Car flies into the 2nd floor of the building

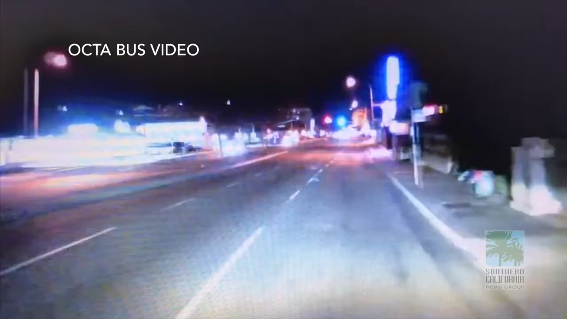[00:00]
A vehicle traveling at a high rate of speed hit a center divider and went airborne and landed into a small business office building and was stuck on the second floor.